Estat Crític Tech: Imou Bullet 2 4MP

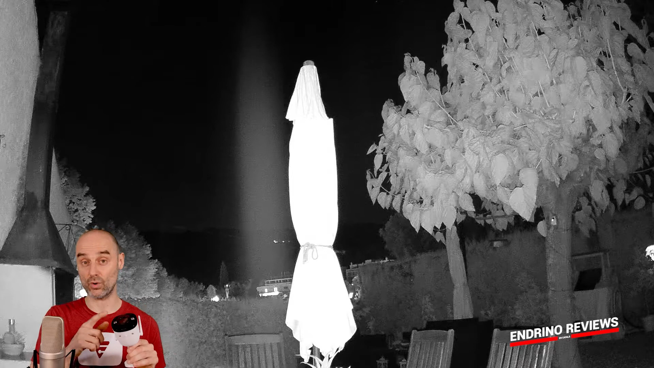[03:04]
Els focus de suport aquests arriben fins a 30 metres, o sigui que tindràs visió nocturna de coses a 30 metres de distància.